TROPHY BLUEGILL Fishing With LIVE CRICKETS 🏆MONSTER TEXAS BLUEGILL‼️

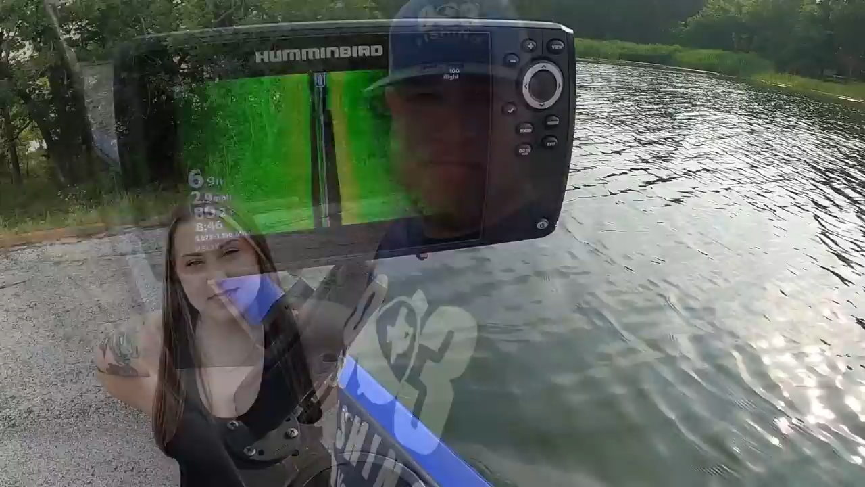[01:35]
Guys, first little spot we've come to. Look at this right here.
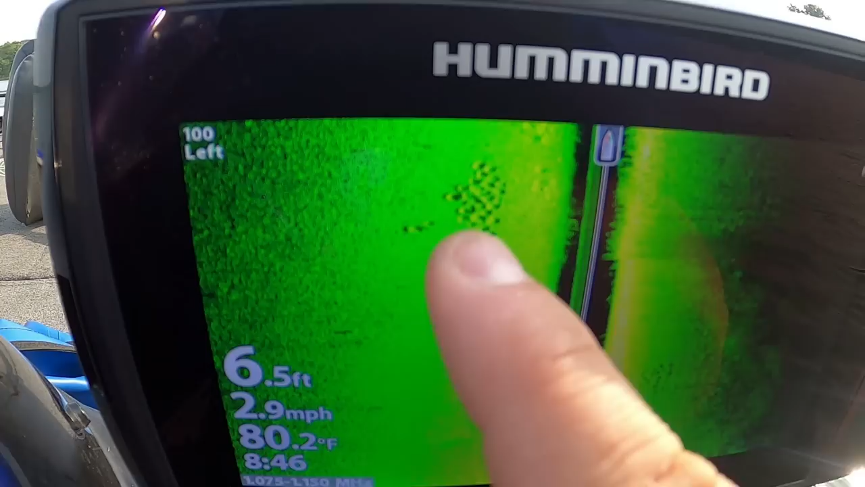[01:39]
On screen: depth 6.5 ft, water 80.2°F, speed 2.9 mph
Look at that. Those are some big brim beds, guys.
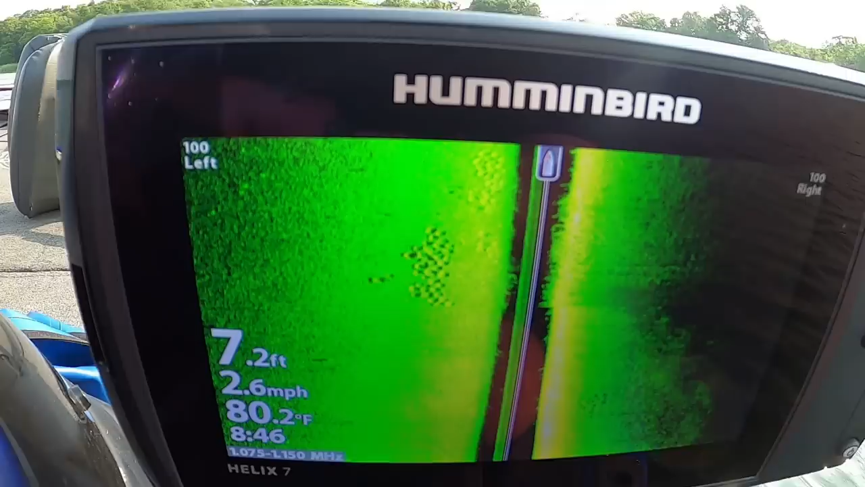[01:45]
On screen: depth 7.2 ft, water 80.2°F, speed 2.6 mph
Remember, these bluegill are supposedly huge on this lake. I'm going to go ahead and put my waypoint on these beds right here.
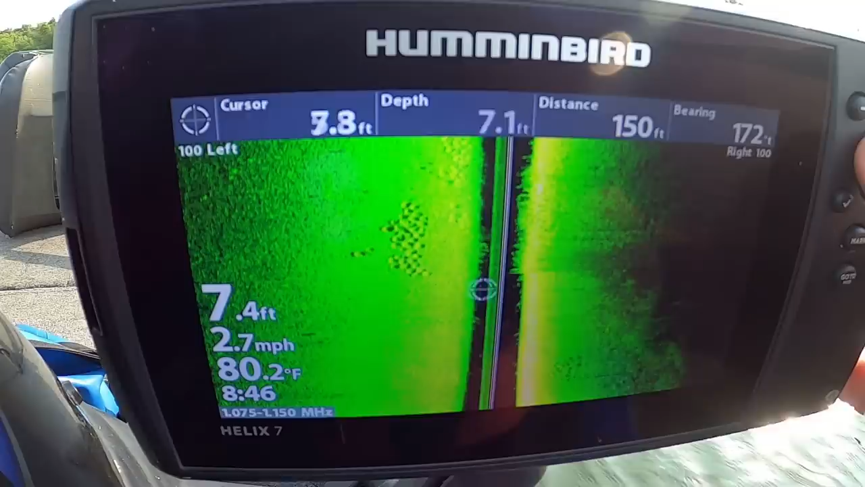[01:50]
On screen: water 80.2°F, speed 2.7 mph
And it should be game over.
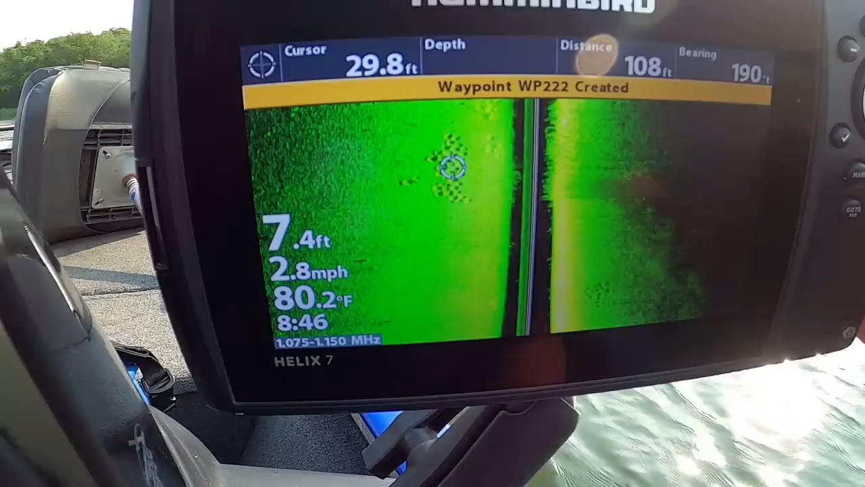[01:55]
On screen: depth 7.4 ft, water 80.2°F, speed 2.8 mph
I'm gonna mark it. And then now we're gonna go back and throw a buoy marker over that waypoint.
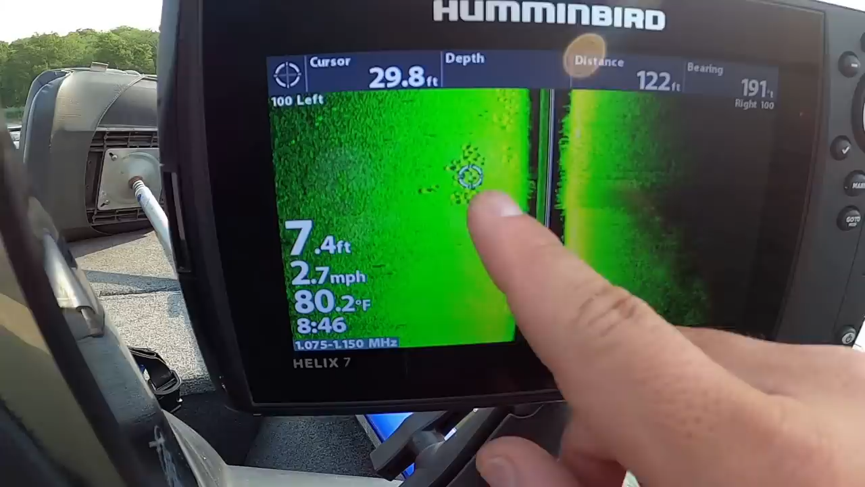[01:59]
On screen: water 80.2°F, speed 2.7 mph
And it should be game on, baby. Let's go. All right, guys, we got our waypoint. Now we're gonna go back over that waypoint with the boat.
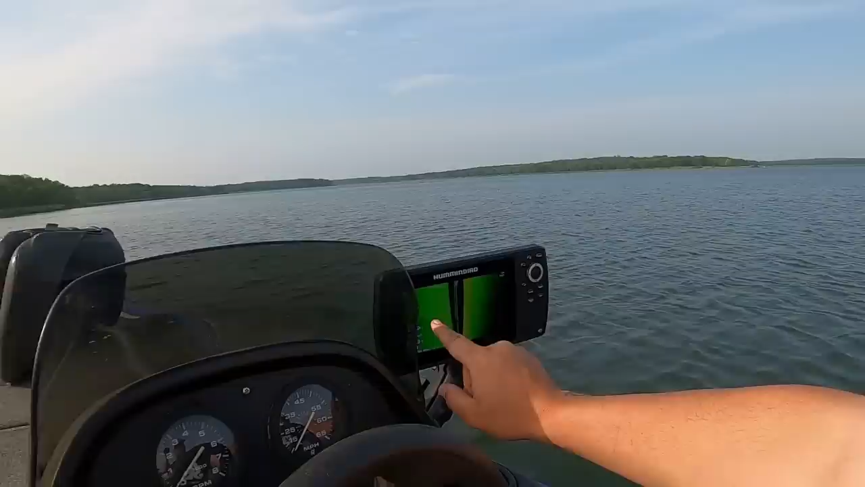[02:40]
I don't know if y'all can see that. Right there to the left,
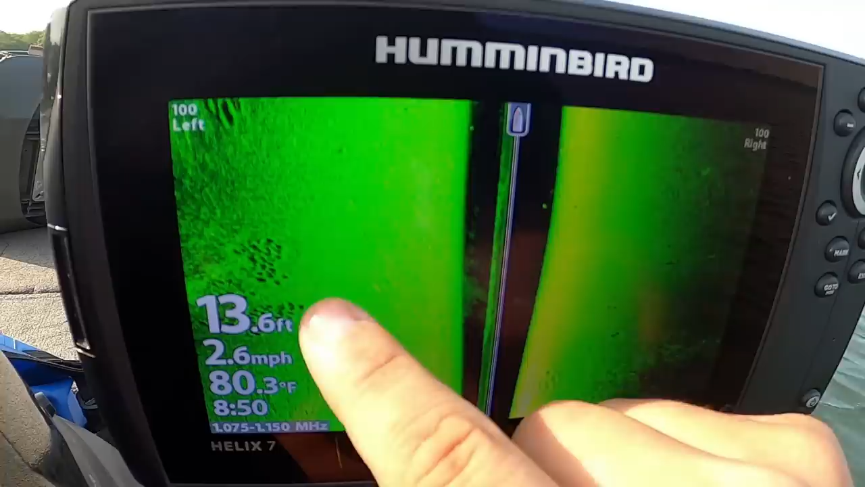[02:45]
On screen: depth 13.6 ft, water 80.3°F, speed 2.6 mph
these bluegill beds right in here, that buoy marker is marking those beds over there.